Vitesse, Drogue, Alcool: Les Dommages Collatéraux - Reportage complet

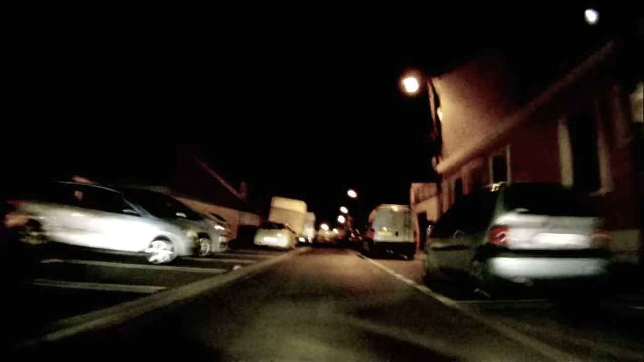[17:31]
C'était une dame à droite qui ne m'avait pas vu à gauche. Il ne me restait que mon frein à main pour l'éviter.
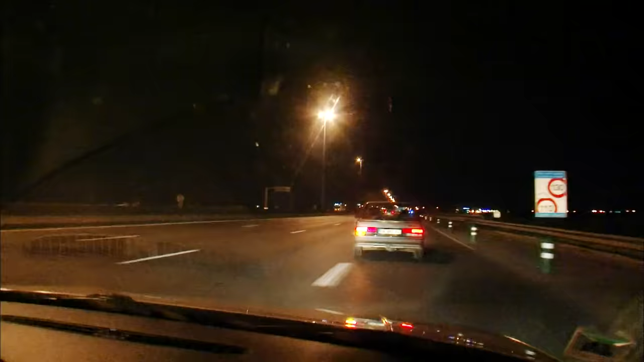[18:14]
Des courses sauvages sur autoroute. Pour se chauffer, Steve appuie sur l'accélérateur.
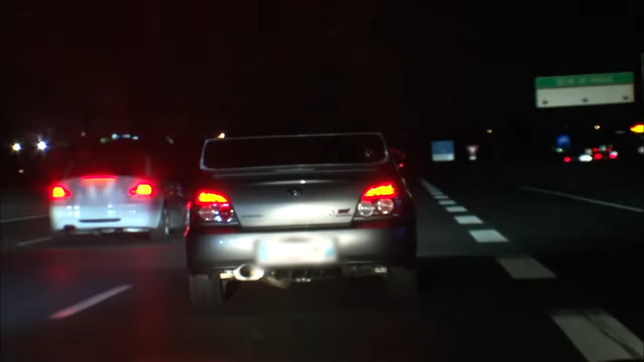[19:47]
Les trois voitures de la première course bloquent le trafic afin de se réserver 3 km d'autoroute.
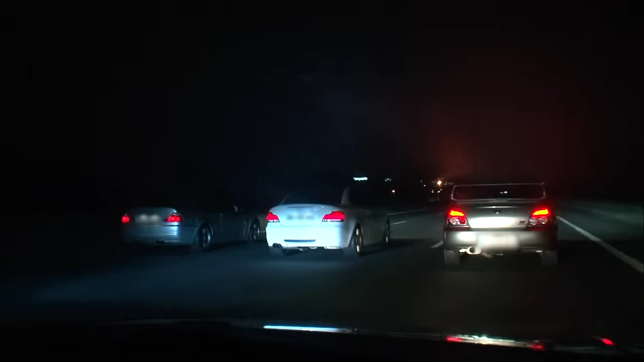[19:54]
Et là, il part. En moins de 10 secondes, les voitures sont hors de portée.
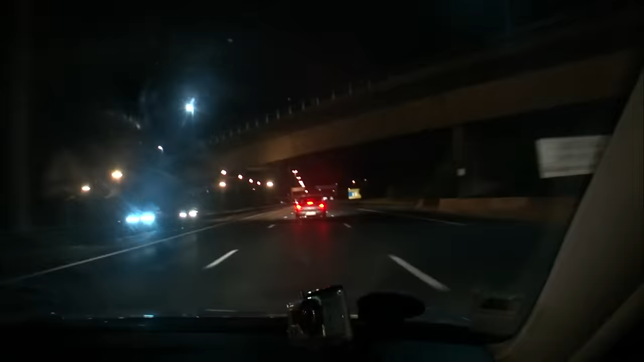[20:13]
C'est au tour de Steve de participer à la course.
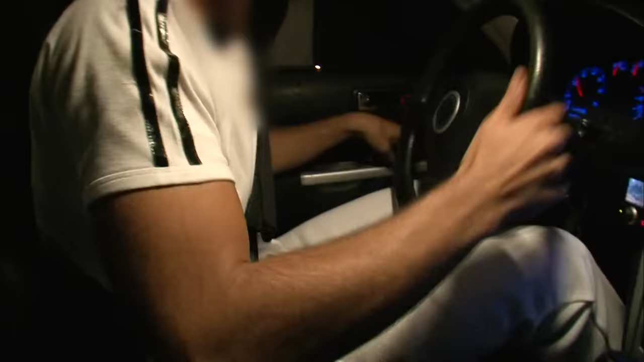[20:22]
Et ce soir, il a envie d'en découdre. On monte un peu plus.
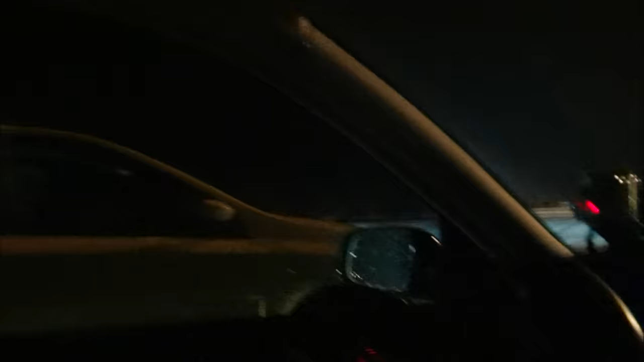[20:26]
Pour être le premier, une seule technique, très risquée, l'aspi.
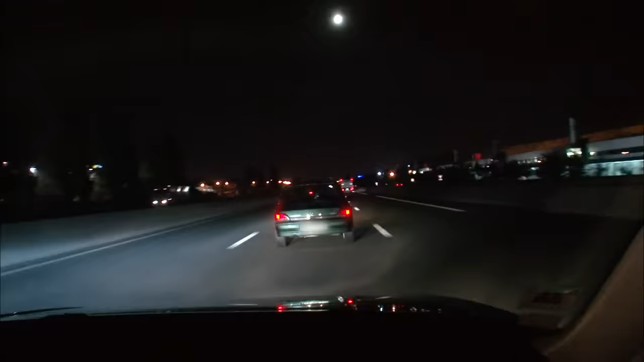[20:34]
C'est-à-dire coller à 180 km/h la voiture de devant pour tenter de se faire aspirer par elle et la doubler. Là, je suis en train de lui voler l'aspi à la Clio. Ici, plus question de distance de sécurité. Plus on colle l'autre, plus on va vite.
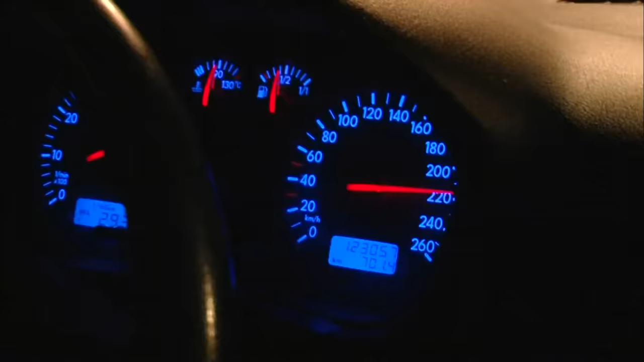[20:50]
Et c'est ça qui compte.
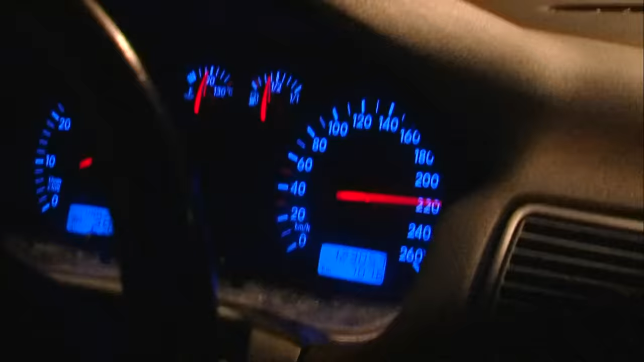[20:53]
Je pose la question, est-ce que t'arrives à le coller, est-ce que t'arrives pas à le coller, est-ce que tu vas te faire humilier, tu vas pas te faire humilier.
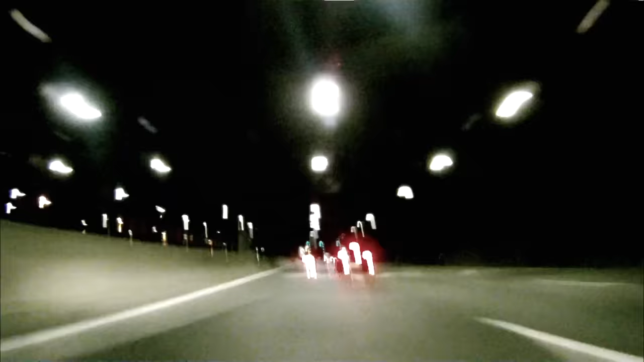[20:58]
À ce jeu-là, chaque dépassement peut se terminer en embardée mortelle. Ah, il me vole l'aspi, là.